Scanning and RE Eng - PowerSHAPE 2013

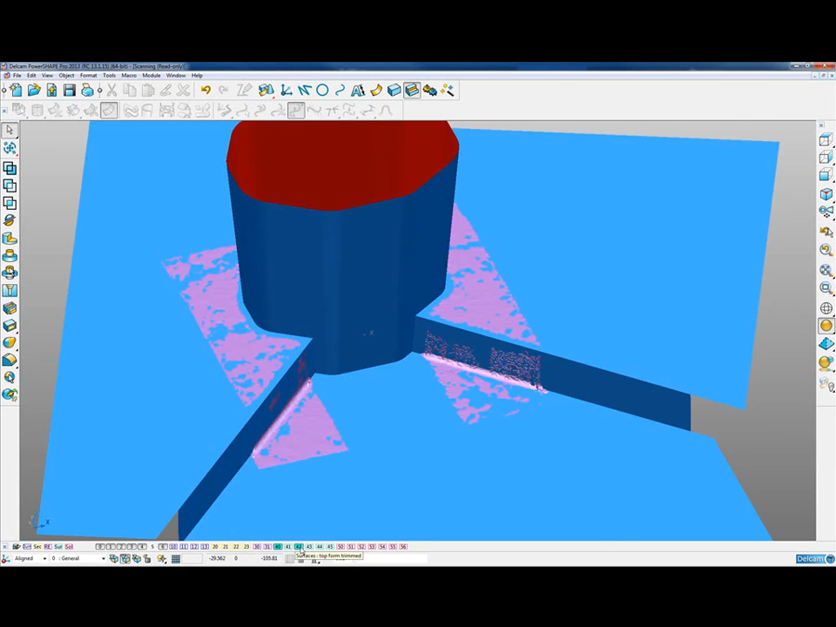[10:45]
So we've created some surfaces that represent that pocket region.
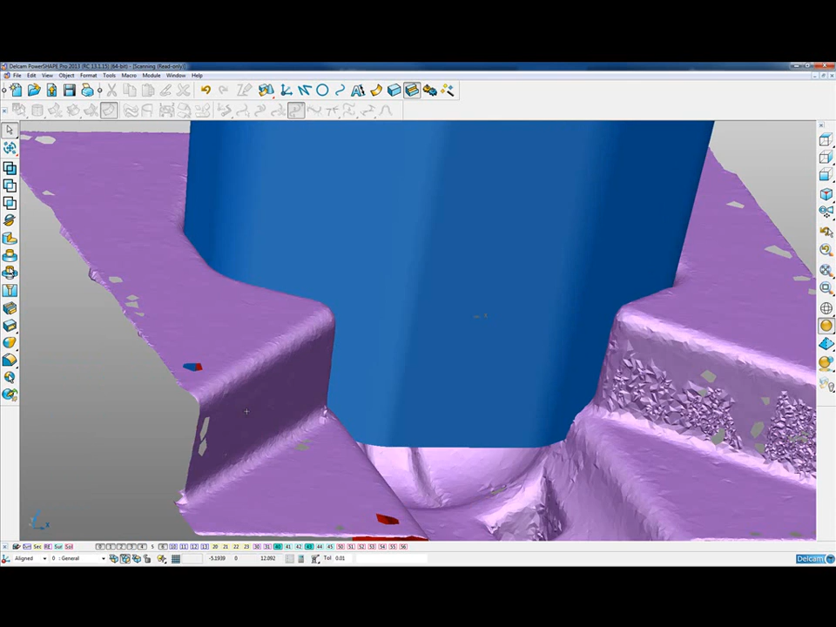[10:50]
And what we could do is take all of those surfaces.
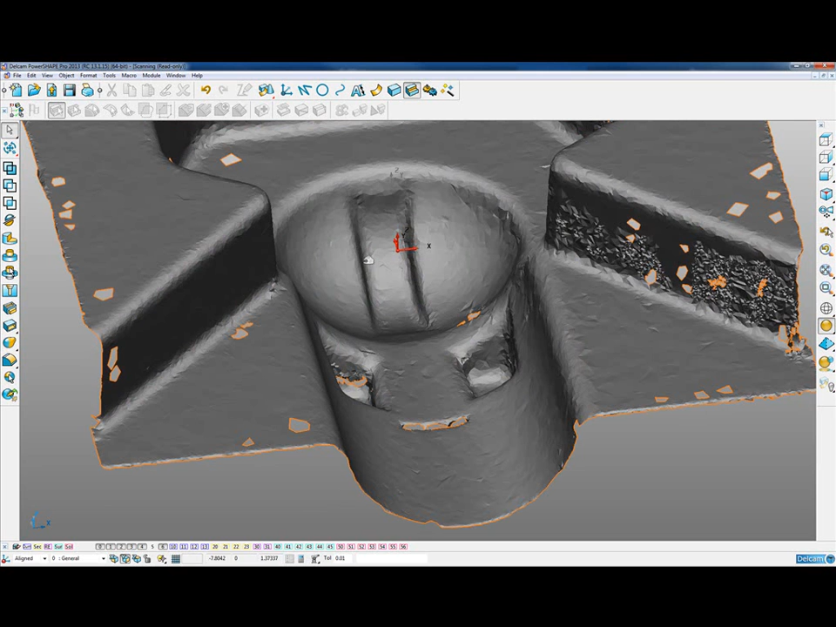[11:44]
And then we have three features in the model. So again, to start recreating this, we would probably want to capture some more cross sections through the model.
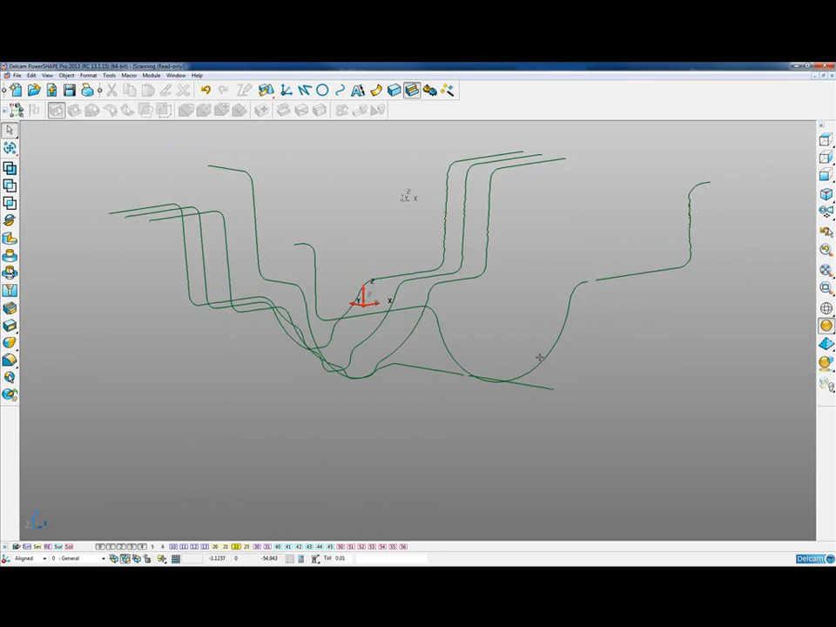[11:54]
So we have several cross sections that we've pre-created.
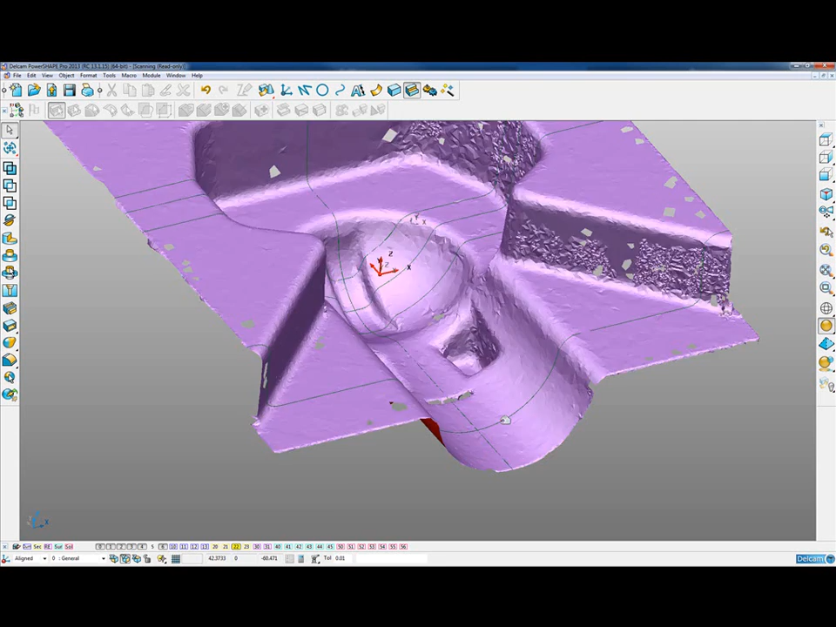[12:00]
Now hopefully most of you can identify that creating the cylinder and the sphere is relatively simple. So we have a pre-created surface sphere and surface cylinder on another level.
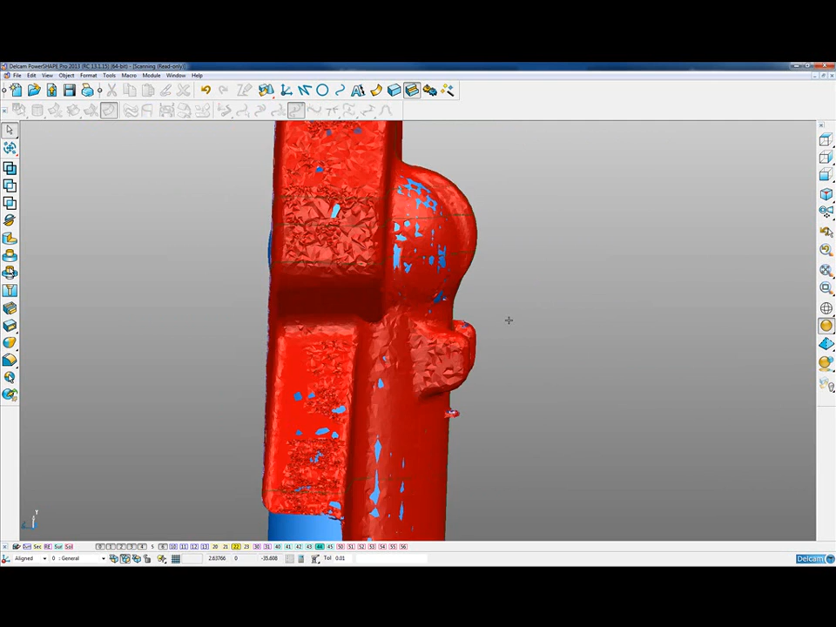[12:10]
And we've just created those from re-engineering those pieces of wireframe.
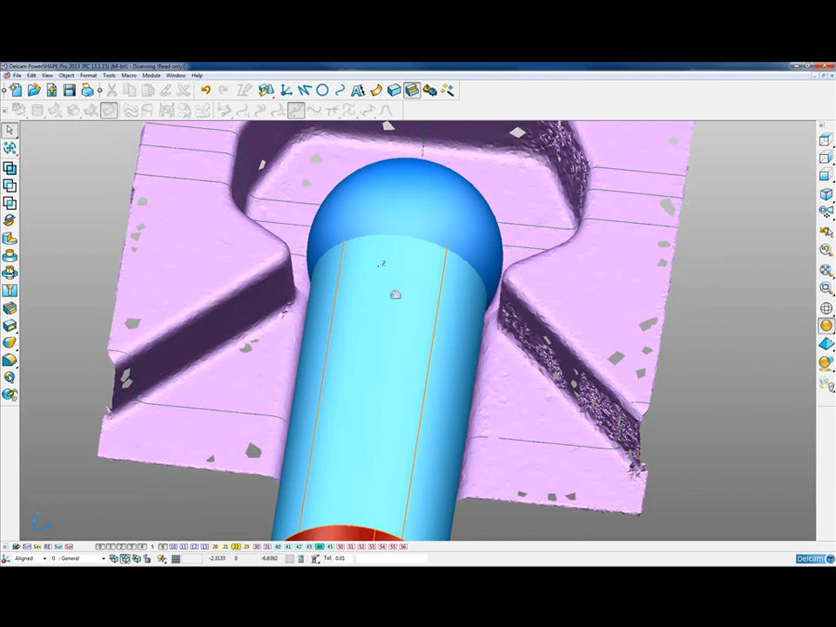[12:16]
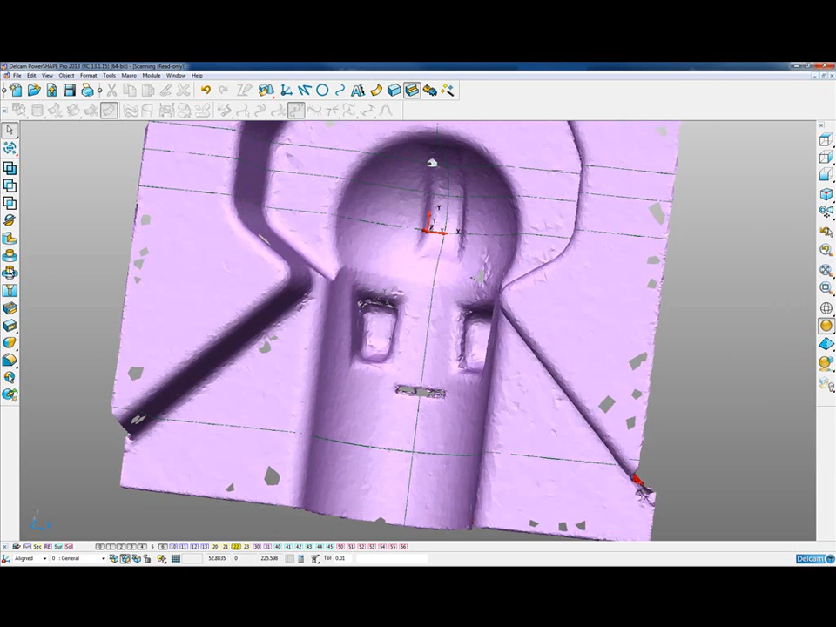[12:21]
But what we would want to do is then look at start creating these features.
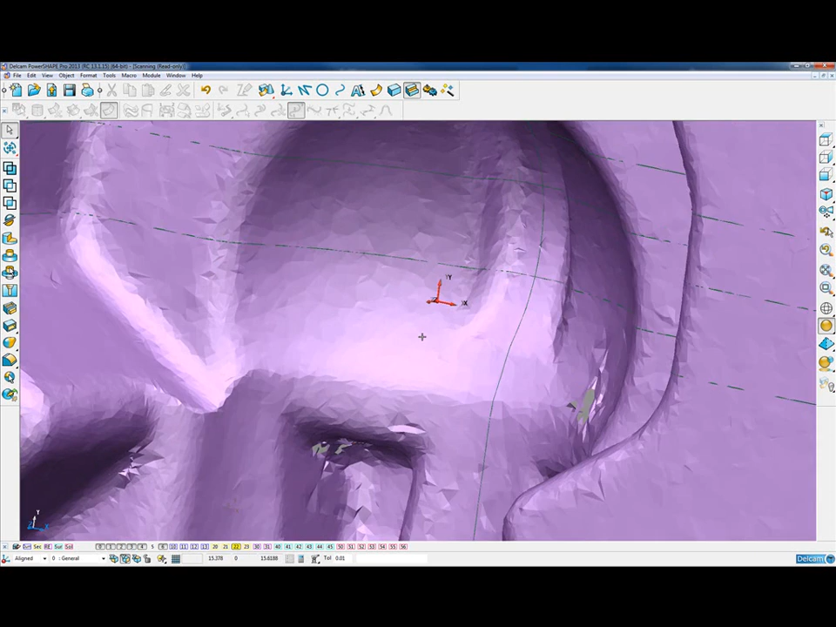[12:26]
So to create this back feature for example, if I turn off the mesh, it would be a simple case of re-engineering some of the curves.